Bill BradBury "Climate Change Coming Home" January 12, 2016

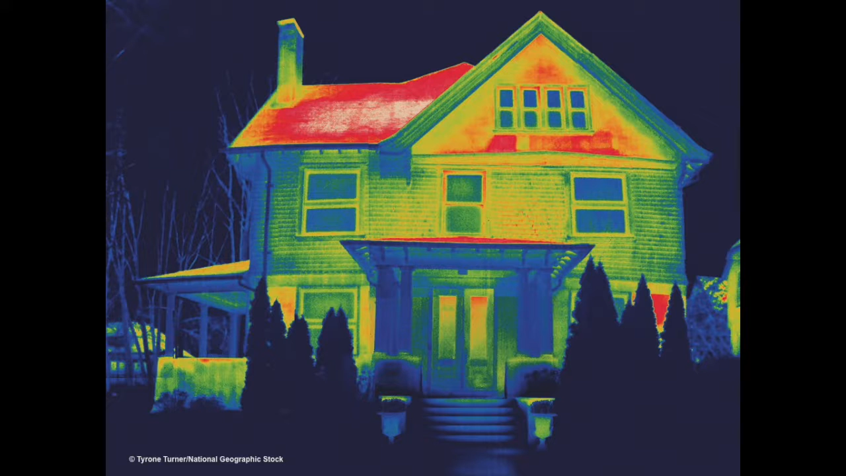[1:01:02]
And this is a photo of a home that the redder it is, it shows the heat that's being lost by the phone. And so in a classic home, it loses a lot of heat out of the roof and out of the side walls.